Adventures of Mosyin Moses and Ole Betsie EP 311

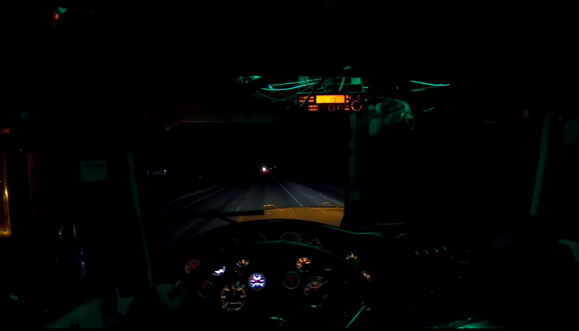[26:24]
Just turning off Highway 36 onto Highway 526. Heading towards Enchant.